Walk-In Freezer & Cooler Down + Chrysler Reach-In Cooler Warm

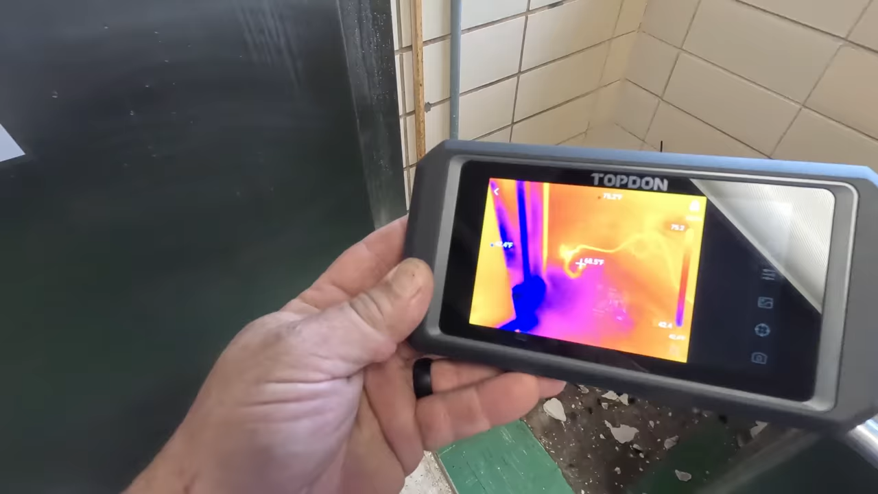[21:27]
we're able to see like i said whether or not that heat tape's working so you can see it right there working plain as day
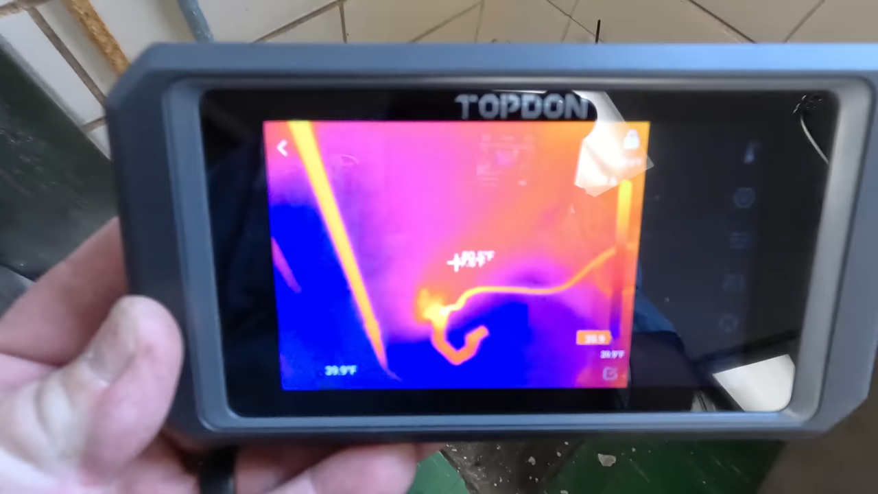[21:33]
just like it's just as fast as my other one i've got it's i think better than my flare
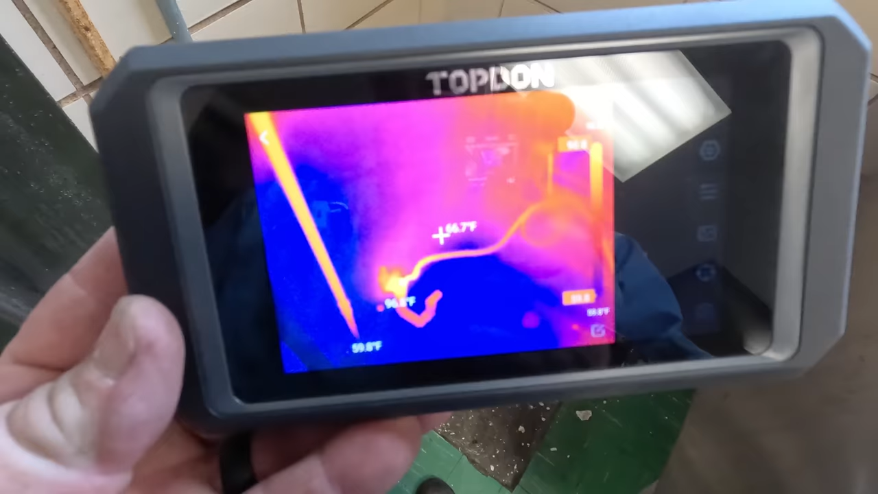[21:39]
um you can pick these up on amazon so
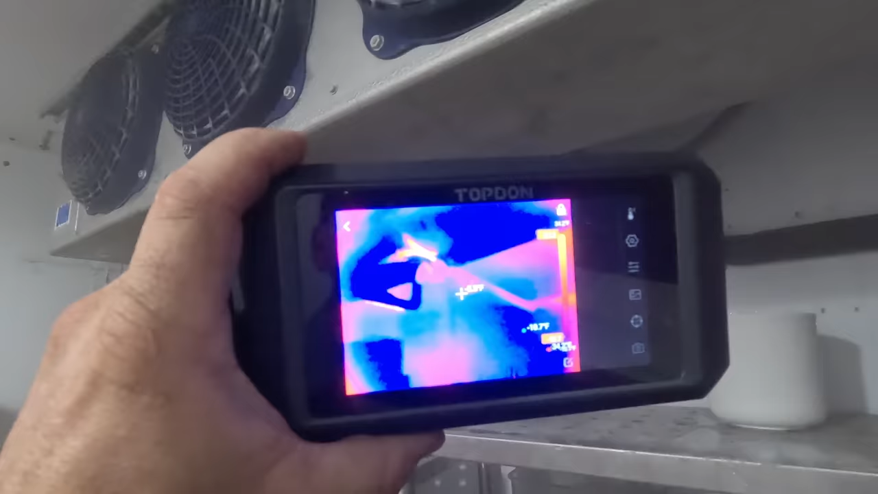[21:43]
you can see plain as day right there that heat tape is working looks like it's uh running
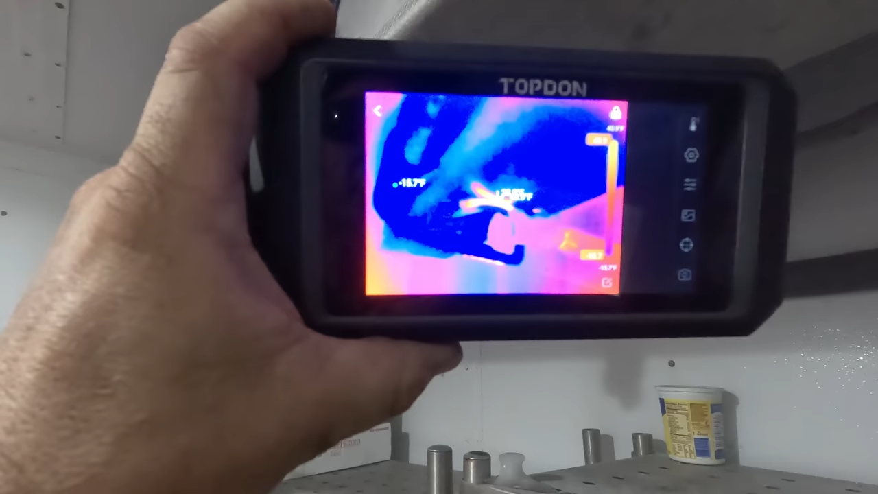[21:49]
42 degrees there on that you can see it coming across
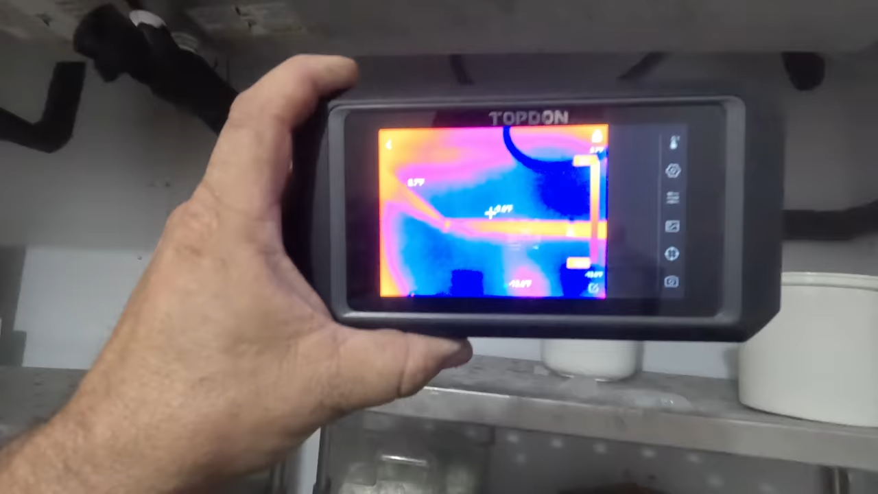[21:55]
through there and down the wall so the thing i like about
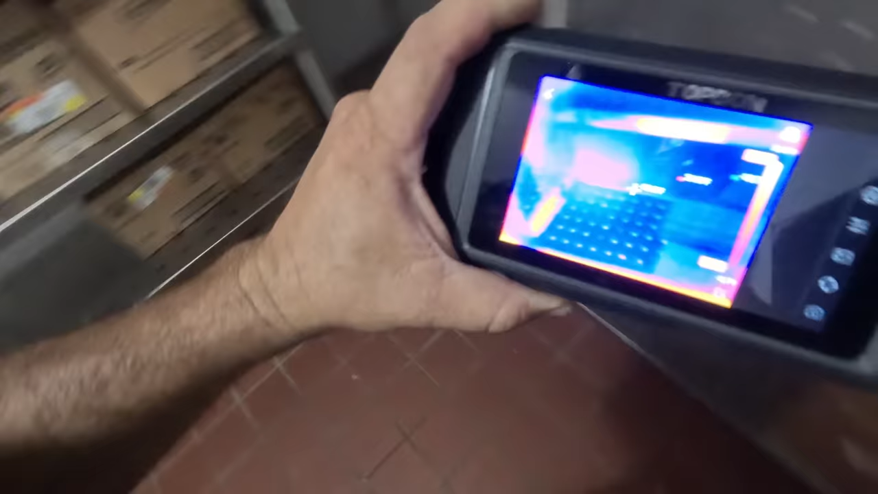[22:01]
this one here is the frame rate
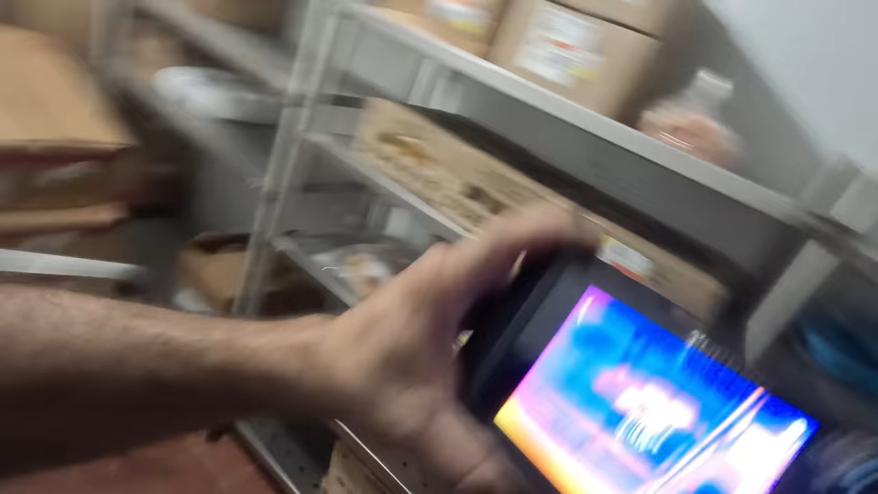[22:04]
so most of them
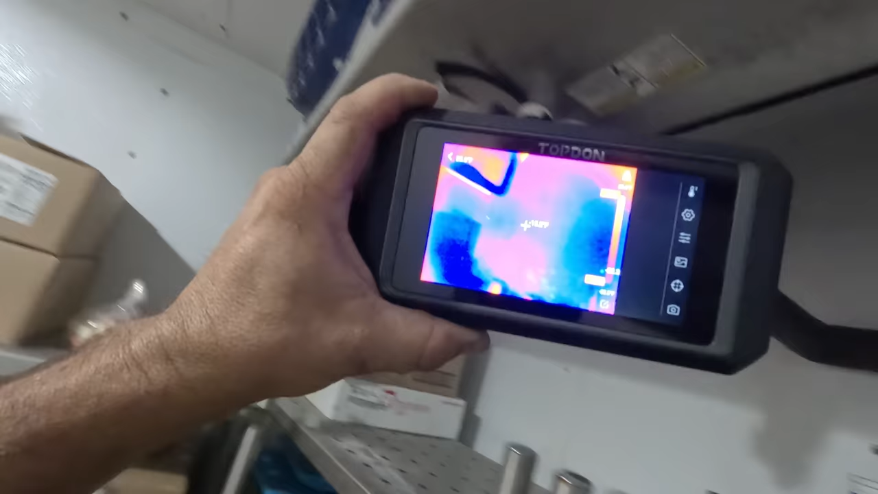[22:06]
are not that fast i mean that frame rate is 25 frames per second my flare was not even close
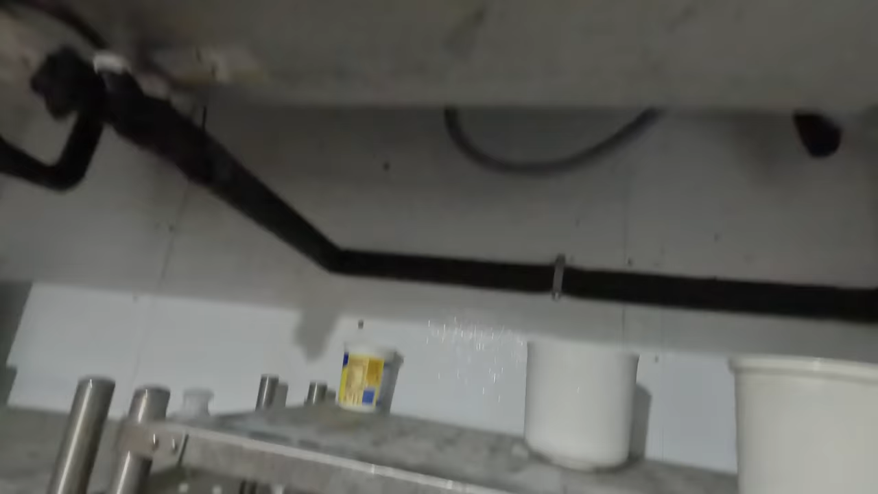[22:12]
to that now coming up here you can see everything seems to be pretty nice bars infiltration
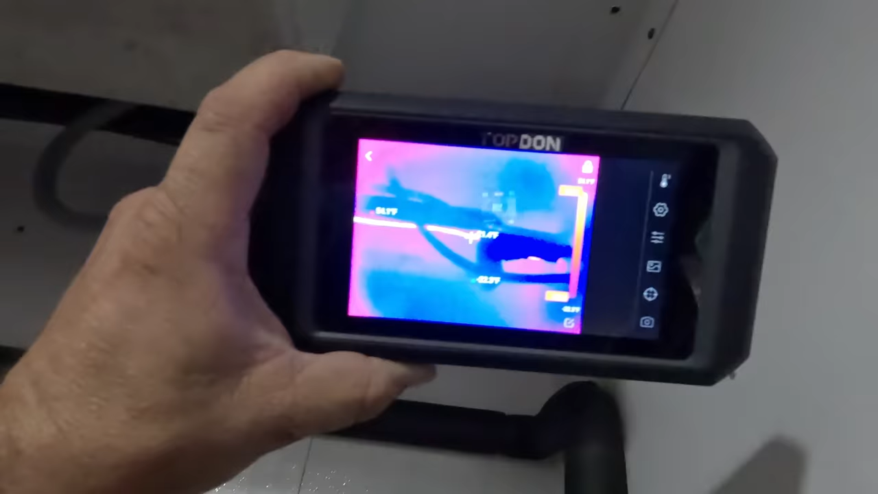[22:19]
you can see the liquid line going across i'm not seeing any crazy
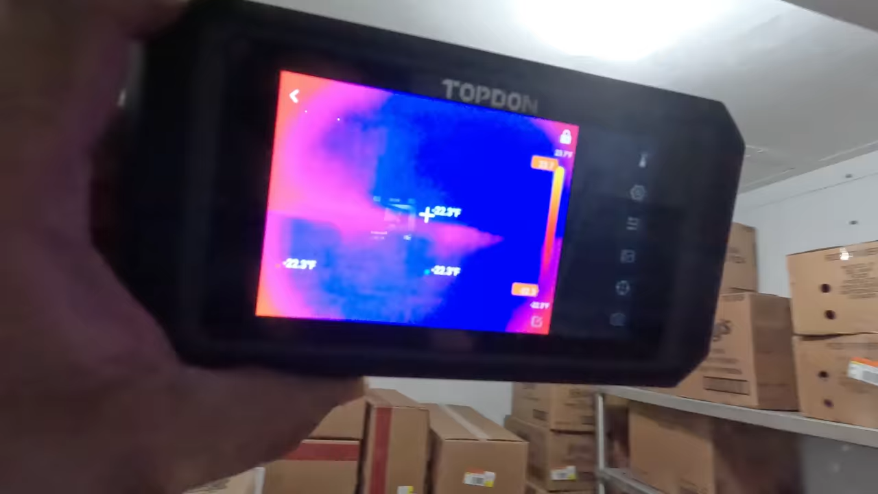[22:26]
infiltration in the building now you can see a spot right there but that's in a corner not a real surprise
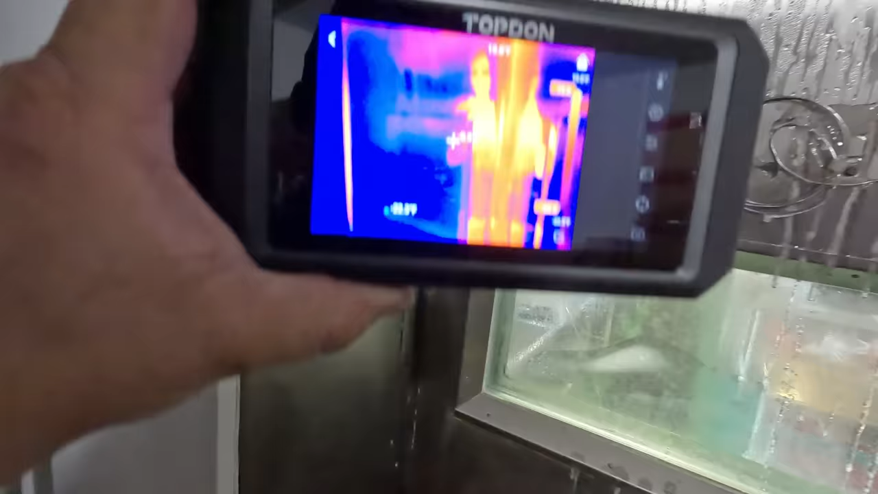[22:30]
man that's reflectiveness so you're going to
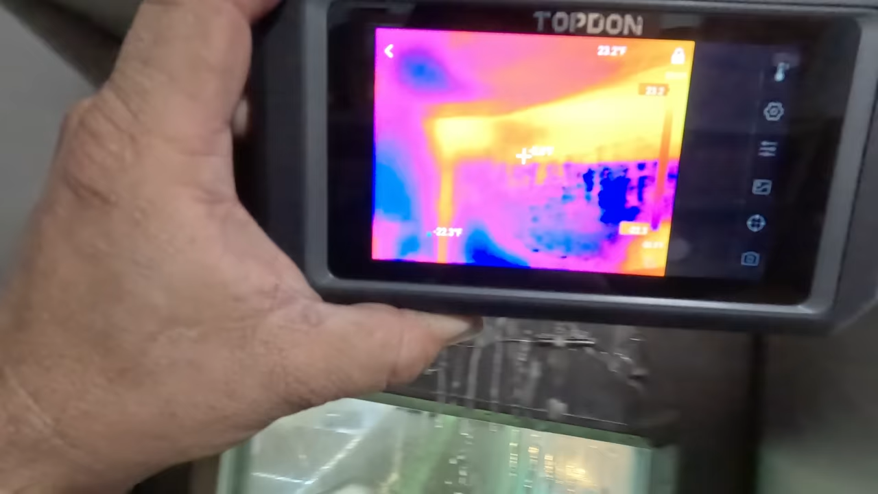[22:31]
have that no matter what you'll be able to see my reflection right there see it that's normally going to watch out for shiny surfaces